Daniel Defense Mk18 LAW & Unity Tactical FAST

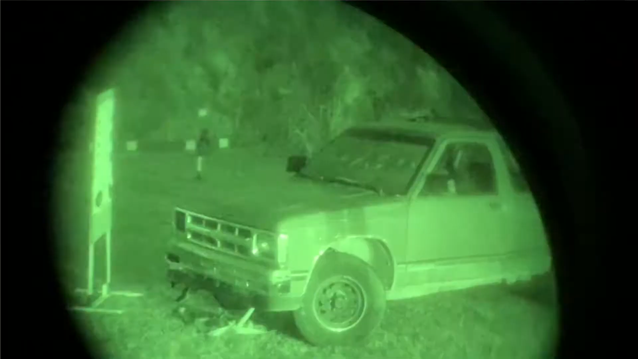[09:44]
Con un tercio hay que meter mucho la cabeza, hay que meter mucho el tubo para poder usar el visor.
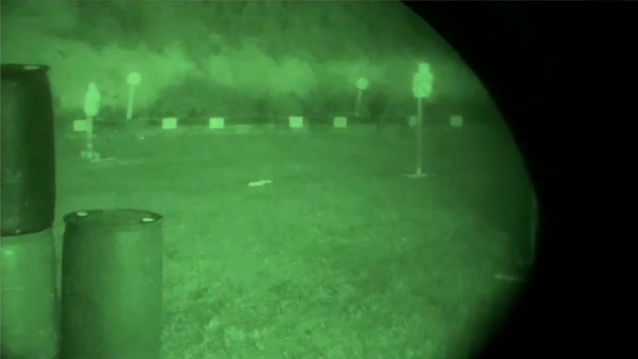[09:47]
No se estaba prestando atención porque como teníamos sistemas de iluminación en los fusiles que hacía necesario usar las miras convencionales,
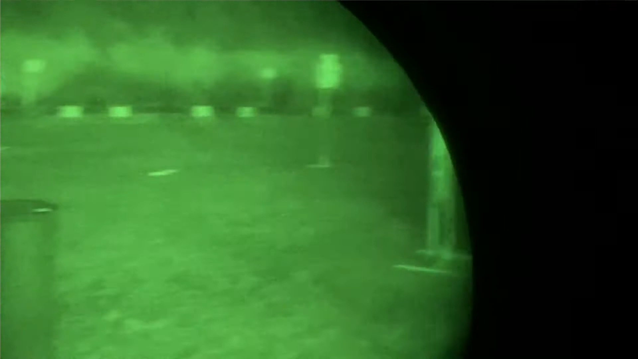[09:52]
pues bueno, nos aguantamos en un tercio y era pues como una especie de emergencia.
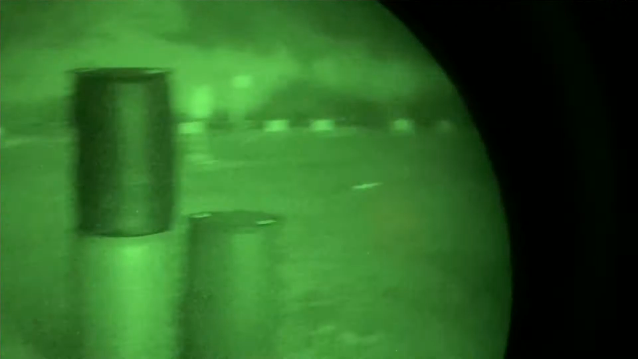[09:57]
Con la evolución de los sistemas de visión nocturna, pues ya casi todos tienen visión nocturna y tienen iluminadores. Entonces es necesario volver a sistemas pasivos como las miras convencionales.
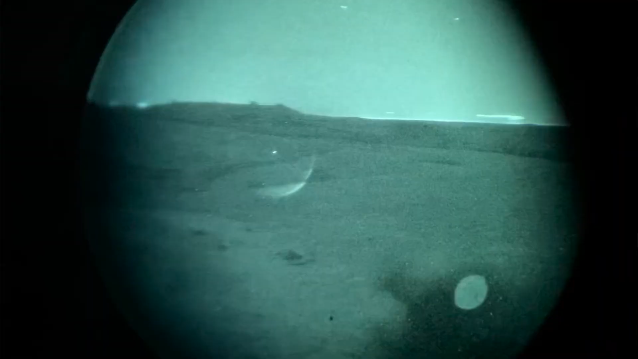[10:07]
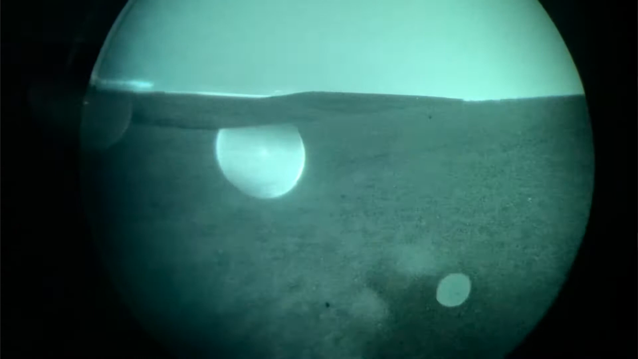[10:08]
Como tenemos problemas para apuntar, pues lo que han hecho ha sido elevar las miras convencionales para
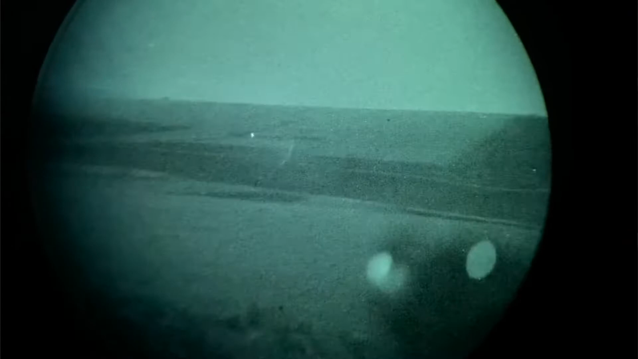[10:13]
que sean compatibles con la altura de las gafas de visión nocturna. De esa forma no es necesario usar los iluminadores y podemos usar los sistemas pasivos.